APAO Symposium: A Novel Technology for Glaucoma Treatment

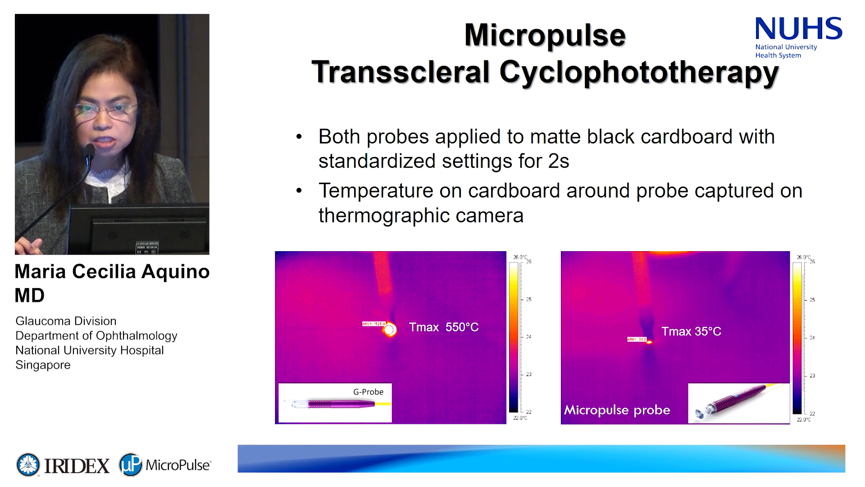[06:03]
So the micropulse probe captured about 35 degrees centigrade temperature. In contrast, we also tried to fire the conventional in a continuous wave fashion and it could go to as high as 500 degrees centigrade. And after determining how much heat it generated, we were, we moved on to doing animal work.